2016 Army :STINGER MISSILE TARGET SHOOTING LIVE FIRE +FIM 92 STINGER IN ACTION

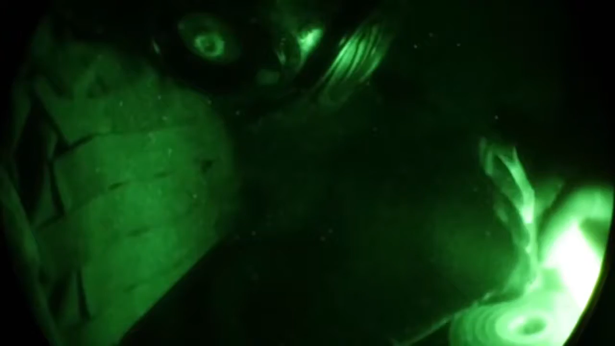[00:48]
The needle has not punched through the grommet, and it looks like it's good in there.